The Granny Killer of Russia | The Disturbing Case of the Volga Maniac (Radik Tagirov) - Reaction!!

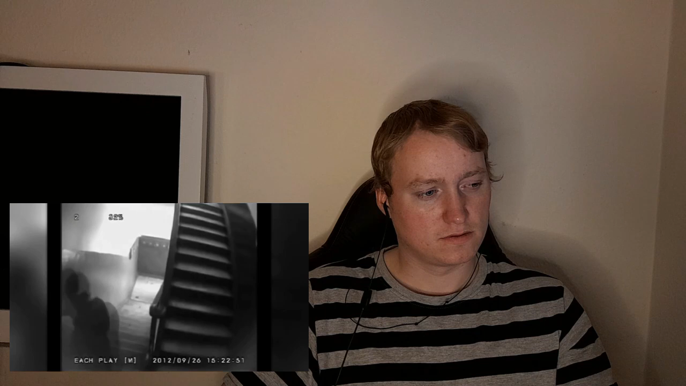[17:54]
captured this figure waiting at the top of a staircase after apparently spotting the woman he helped to walk up the stairs he then follows her through her front door into her apartment my god damn cameras capturing the door closing behind them
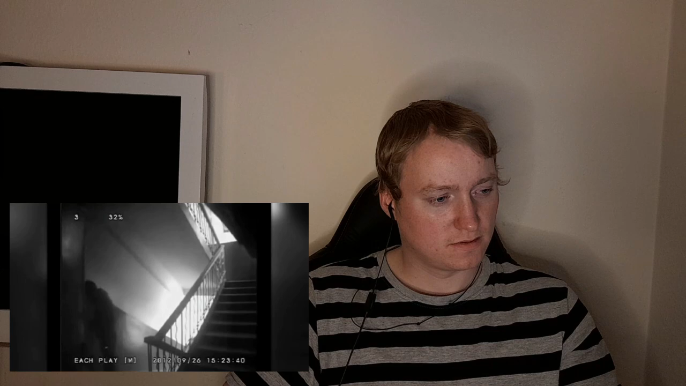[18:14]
that woman was unfortunately his 31st victim god damn she would be found dead in her apartment
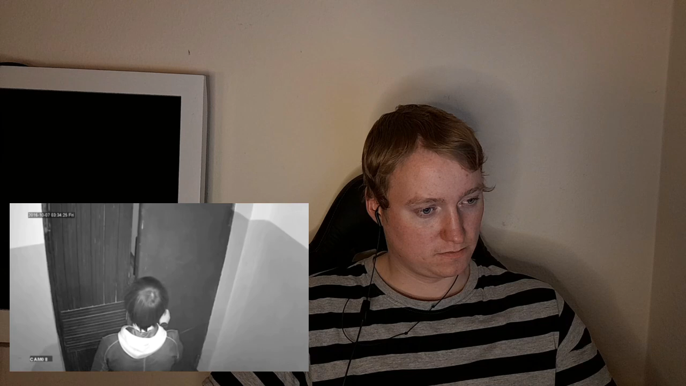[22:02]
after tracking this man down the footage was confirmed to be a dud the investigative committee later denying that this was the vulgar maniac